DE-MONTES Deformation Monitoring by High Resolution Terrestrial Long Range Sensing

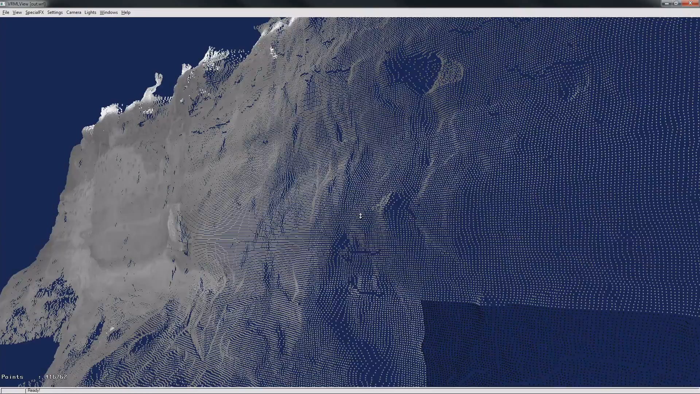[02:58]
Data and results can be managed and accessed in a spatiotemporal database.